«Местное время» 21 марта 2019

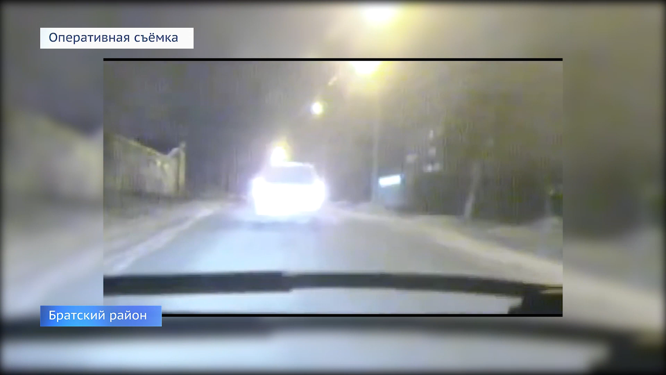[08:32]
Однако тормозить лихач не счел нужным, а лишь прибавил скорости. Сотрудники полиции преследовали гонщика несколько километров, после чего был сделан предупредительный выстрел.